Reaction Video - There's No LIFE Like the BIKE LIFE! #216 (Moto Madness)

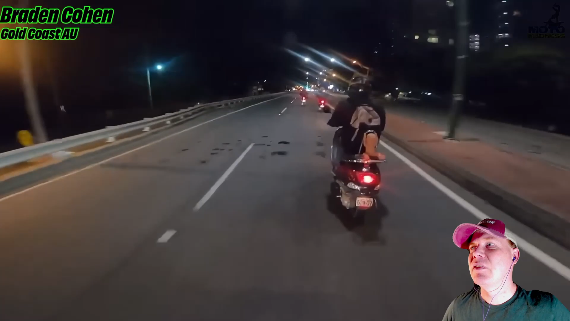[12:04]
can't see anything so i don't know what's wrong what is this like some moped gang